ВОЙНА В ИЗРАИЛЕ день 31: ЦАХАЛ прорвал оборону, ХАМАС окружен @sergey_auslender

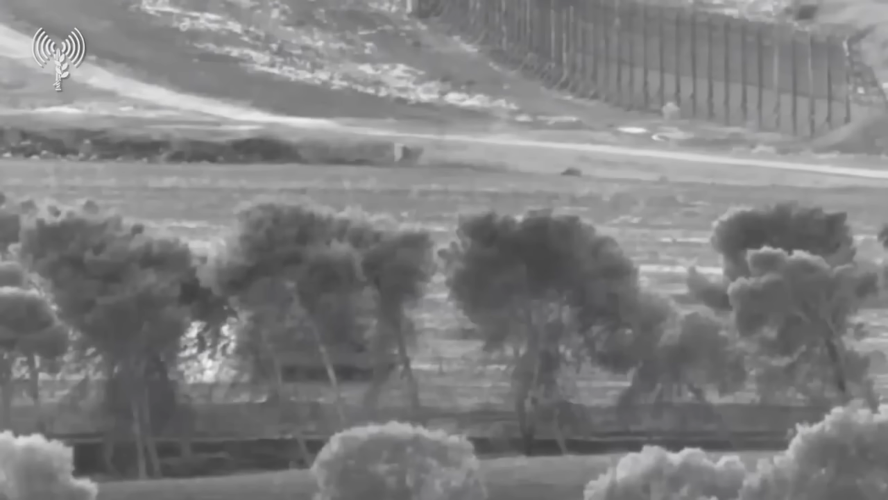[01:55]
что указывают на сухопутные войска, тем, что появляются вот в поле зрения там беспилотников, операторов беспилотников,
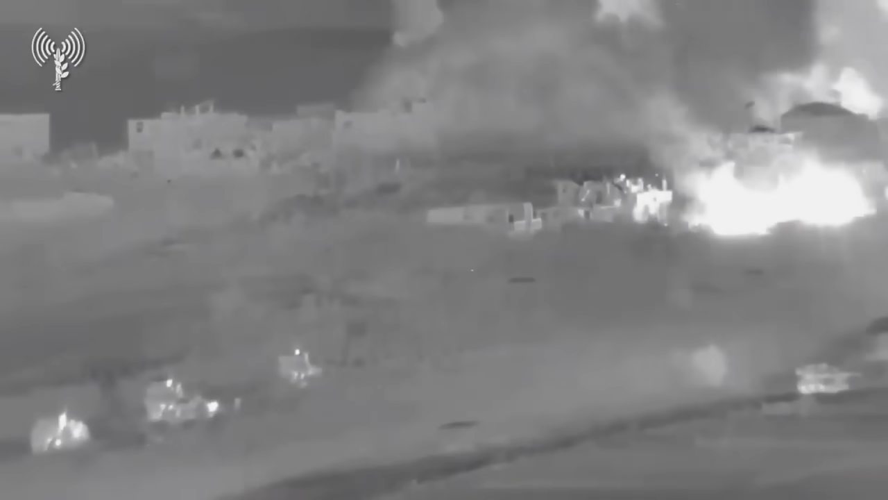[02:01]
которые беспрерывно практически висят над газой.
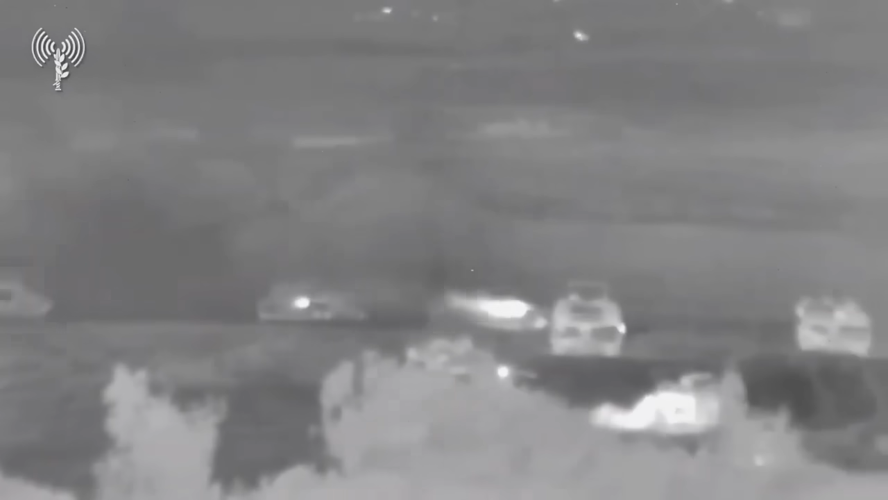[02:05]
И накануне,
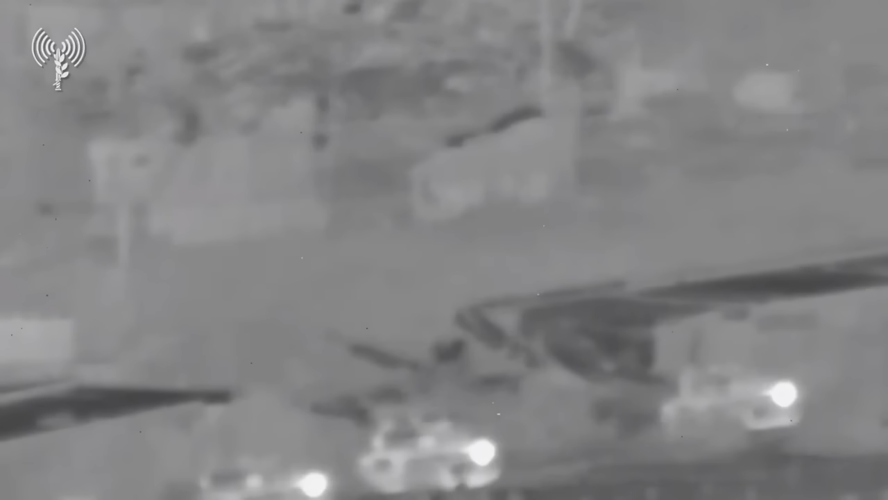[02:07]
это вот было вот сегодня ночью, в ночь, соответственно, с вчера на сегодня, был нанесен по газе удар такой небывалой силы,
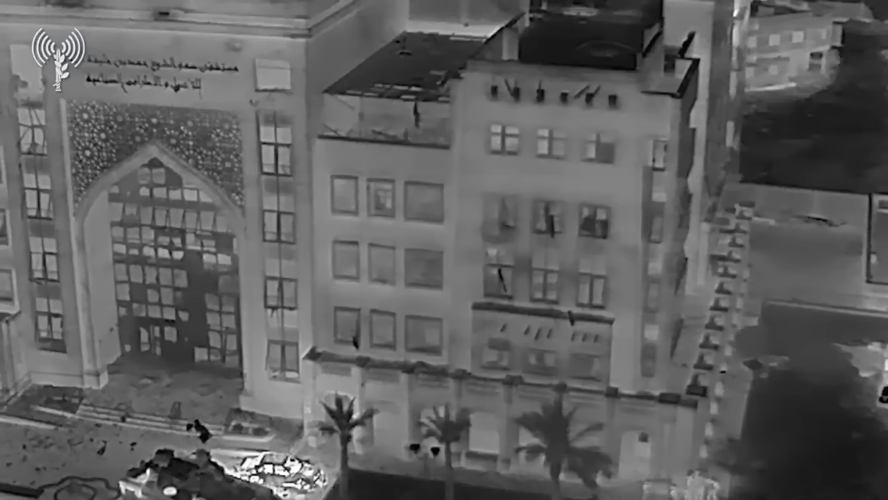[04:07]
а вообще как военные объекты, то есть, прямо с территории больницы они ведут огонь по нашим силам.
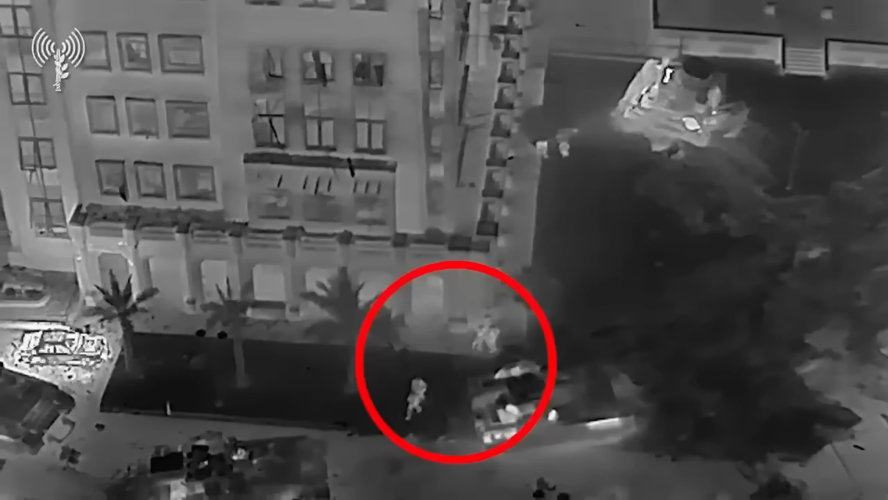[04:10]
Понятно, что генерал Агари здесь Америку не открыл, это прекрасно всем известно.
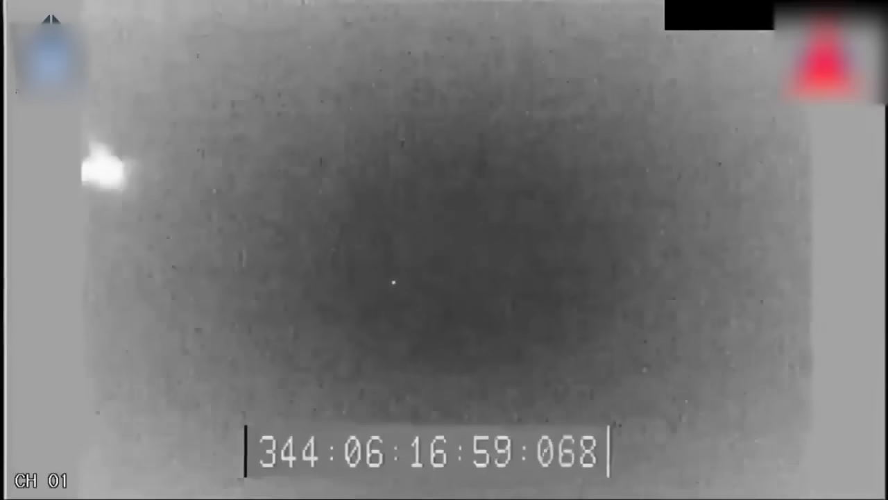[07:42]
Поэтому вот Израиль таким образом, не по своей воле, конечно, но стал первой страной, осуществившей подобный перехват.